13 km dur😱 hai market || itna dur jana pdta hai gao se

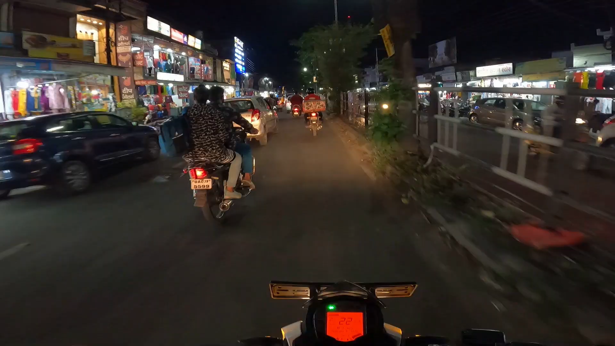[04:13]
Look how many people are here. We are here from 4-5 km. I will see you in the camera.